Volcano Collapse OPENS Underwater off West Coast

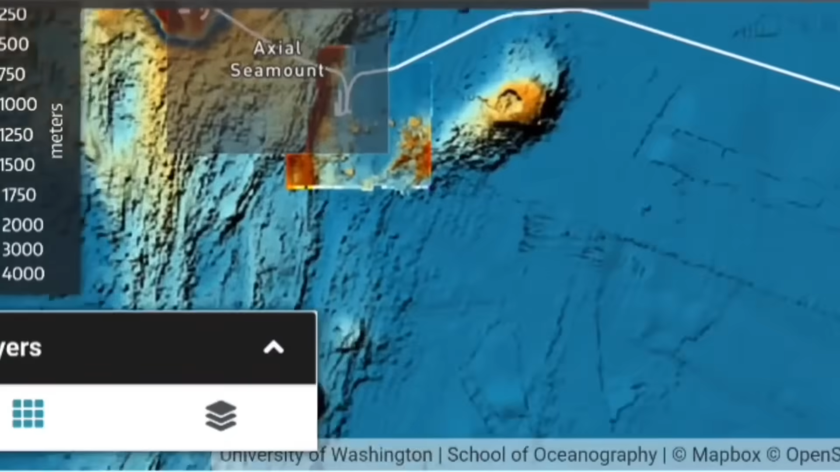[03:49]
is on here's the axial sea mount and if we go down and this is the caldera
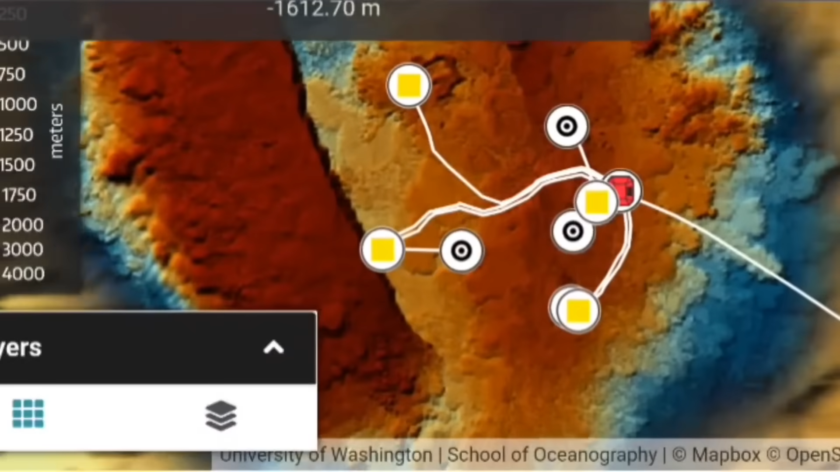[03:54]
look at this right all the yellow ones are just ocean seismometers and that red one was the
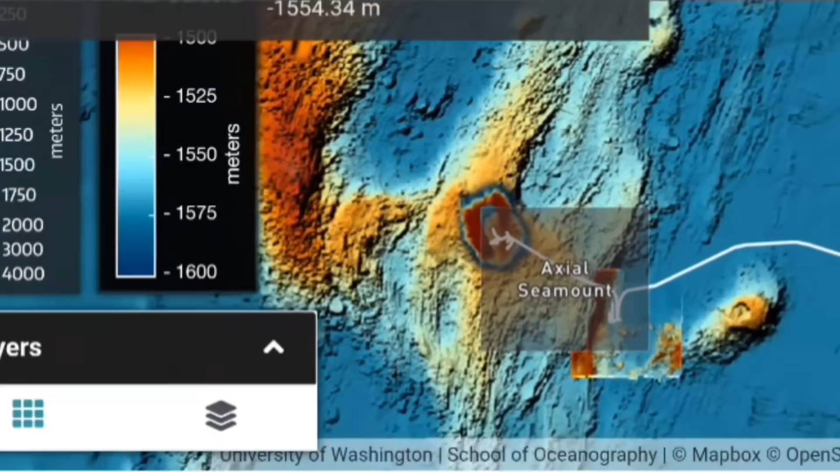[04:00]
live camera feed but you can see when we zoom back in here that here is the
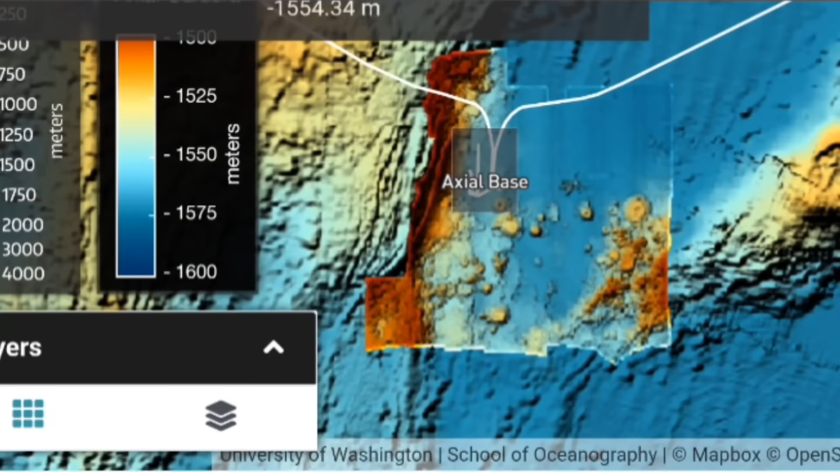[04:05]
axial base this is live data right here that i'm showing you right now and
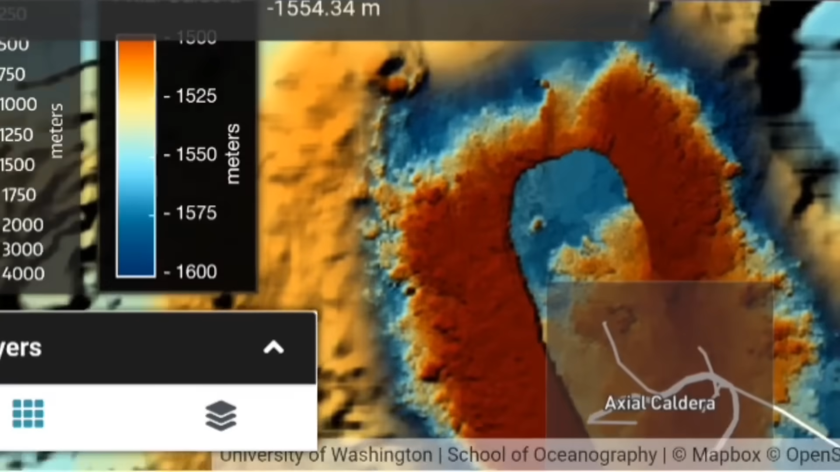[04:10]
you can see the opening there where the water is now open so the collapse of the magma
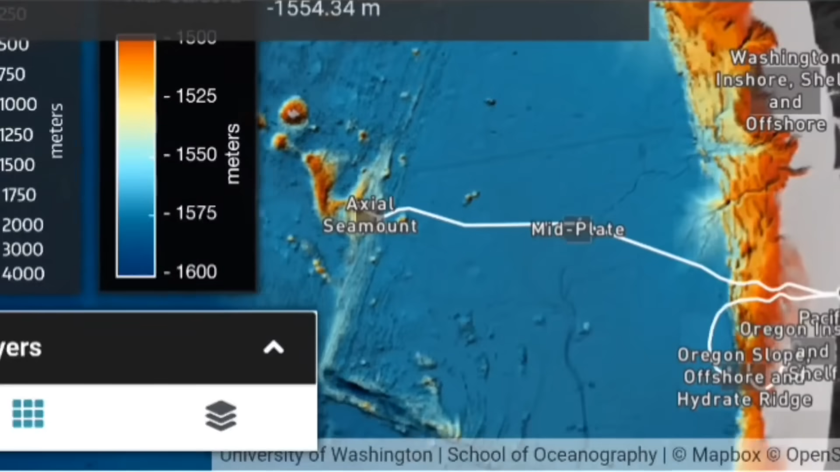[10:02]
actual sea mount right here we're getting live information from the university of washington school of oceanography which tells us a huge picture that is happening and if you look right here on screen